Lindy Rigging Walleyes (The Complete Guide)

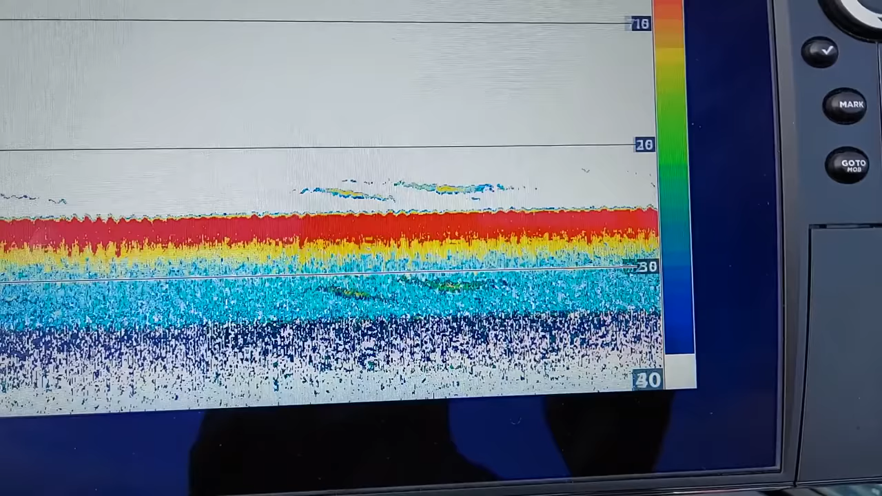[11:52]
bit higher off the bottom and they're scattered all around then to me that says i can use something a little bit more aggressive and fast and something i can cover water